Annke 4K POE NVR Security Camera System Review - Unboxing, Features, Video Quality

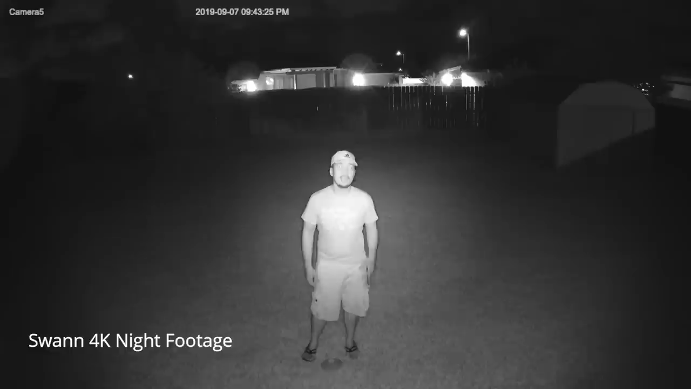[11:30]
As compared to the Reolink or this one, which has the flashlight effect, which is the IR is focused more in the middle of the camera's field of view. Overall, the missing audio on the cameras are a deal breaker for me.